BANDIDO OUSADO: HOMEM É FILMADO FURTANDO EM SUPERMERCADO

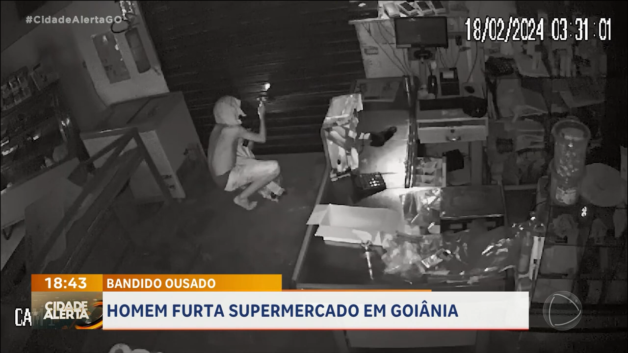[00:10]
Que gracinha, descalço. Arrumou uma camisetinha na cabeça. Uai, o que foi, Peba? Assustou? Será que passou uma moto lá na hora? Uai, ele tá me levando um cavalete.